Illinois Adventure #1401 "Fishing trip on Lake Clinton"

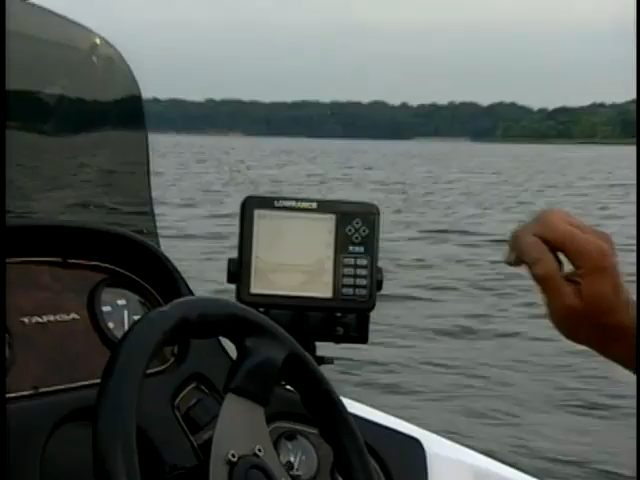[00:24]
Now here we're starting to see the piece of structure coming up. Now what this is, this is a baffle dyke. It's a dyke that runs down through the middle of the lake that actually
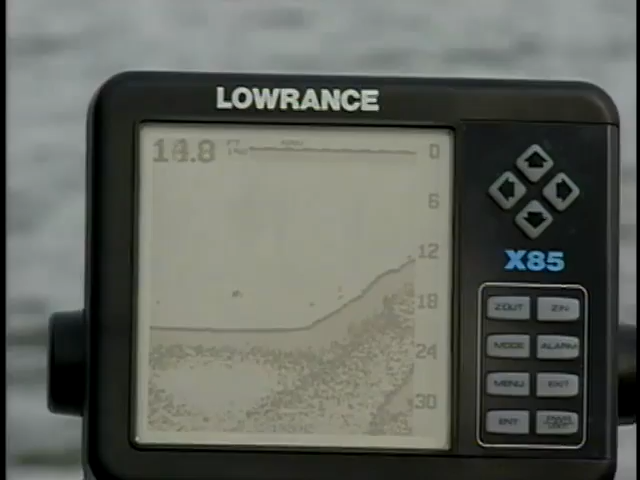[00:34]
keeps the water in if the main dam were to break. This looks almost like a levee running down the middle of the lake.